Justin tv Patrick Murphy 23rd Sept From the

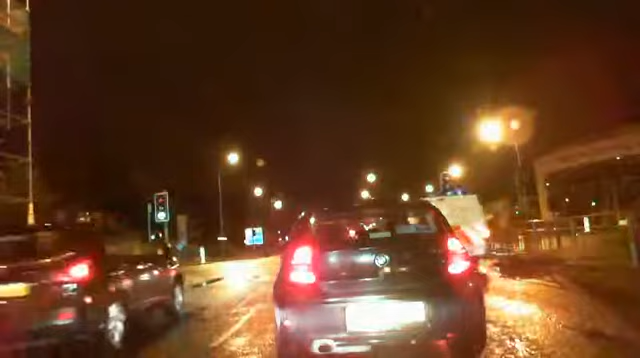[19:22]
Manage to drive through all three sets of lights here without stopping. I doubt it somehow. You never know.